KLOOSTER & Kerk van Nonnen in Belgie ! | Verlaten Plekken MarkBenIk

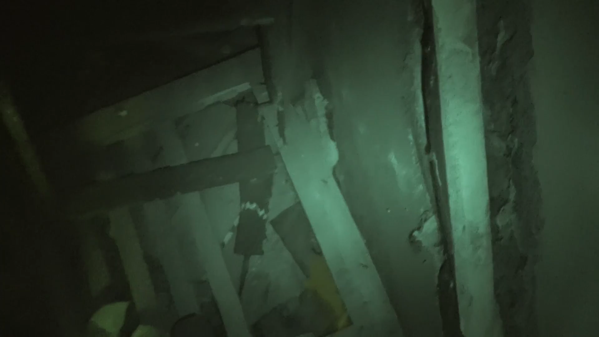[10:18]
Niks. Dit is een gat onder. En hier heb je een trap. Oh, dat is wel... Oh, dat is wel mooi. Oh, dat is wel mooi. Oh, dat is niet echt. Ik heb het echt gevaar. Kijk hoe diep dat is.
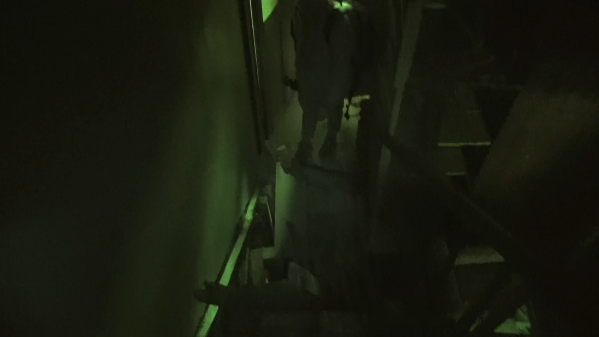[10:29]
Ik zou zeggen, veel plezier. Ga maar kijken. Je moet nog een andere ladder op daar. Hierboven zit de klok.